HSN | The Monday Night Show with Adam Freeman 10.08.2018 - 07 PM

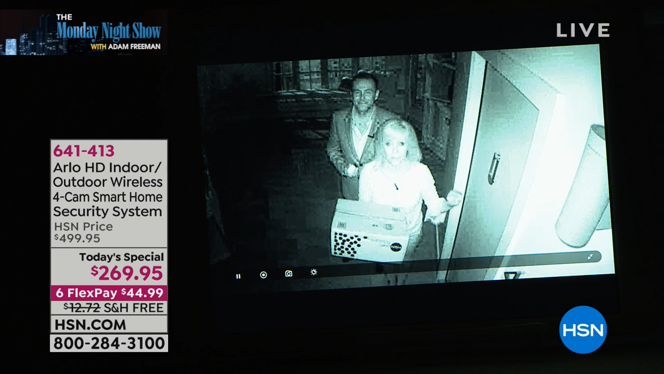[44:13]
Arlo can see and Arlo starts to record. So this is called the infrared night vision. And Adam, this is the camera that was designed for the United States military to catch the terrorists. Yes. So even though you can't see, Arlo's recording and you can take the recordings and give them to the police. Also, you can read, I brought the box.
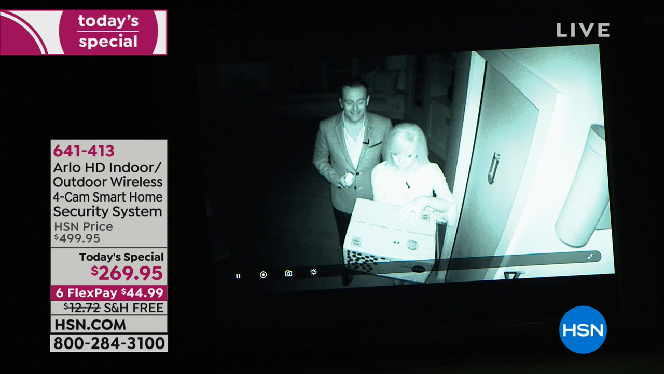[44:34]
I mean, look up, it's pitch black in here. I can't even read it, Julie, from here. I can't see what's on here. This is a box with writing on it. Right. And we noticed that in the infrared night vision, you can read the writing. Now when you get your videos, you can even pinch and zoom. Yes, yes. So you can get the detail and the clarity. So then when the sun comes up and it's daytime, we'll turn the lights back on, the camera automatically adjusts. Oh, Julie, wait.
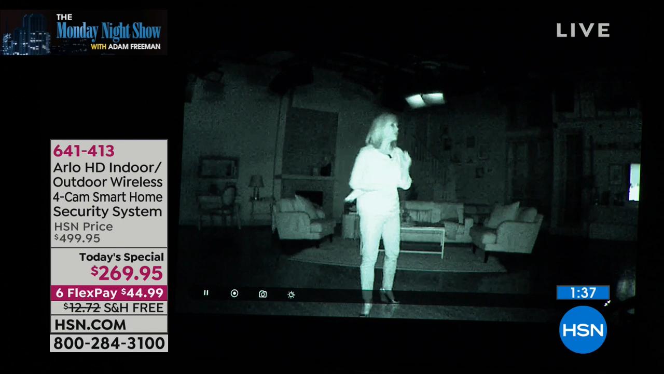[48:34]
And notice how even at night, if somebody's running, I'm kind of just pretending, but if someone's running, it's not all shaky. It's not jittery. No. And the clarity is amazing. So we'll turn the lights back on and I'm going to go back over and meet Adam. Well, the good news is that Santiago in Texas and James in Georgia and also Beth in Florida, William in Connecticut,